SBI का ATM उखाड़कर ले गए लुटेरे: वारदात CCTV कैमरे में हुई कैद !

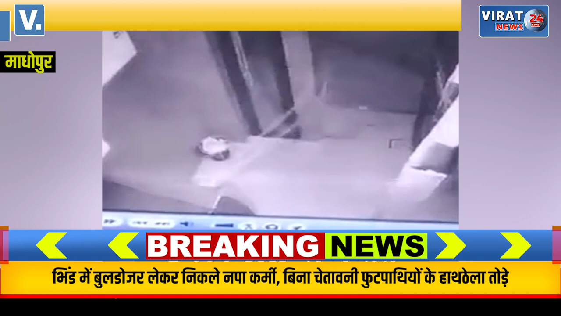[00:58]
ही गायब था पुलिस मौके से CCTV फूटेज जब्त किया है उसके आधार पर
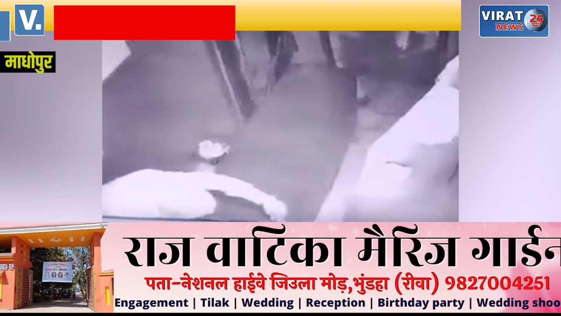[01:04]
लुटेरो की तलाश की जा रही है थाना प्रभारी ने बताया कि CCTV फूटेज में चार से पाच मूँ पर कपड़ा बाधे नजर आ रहे हैं